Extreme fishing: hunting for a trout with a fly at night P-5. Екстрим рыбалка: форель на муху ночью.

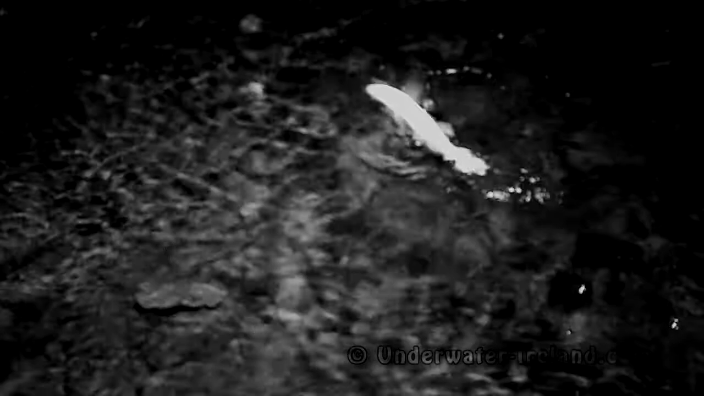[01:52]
Because of course we gothed in this river so Ой, as well, that's where I'm going. And then we're gonna make the cement beach.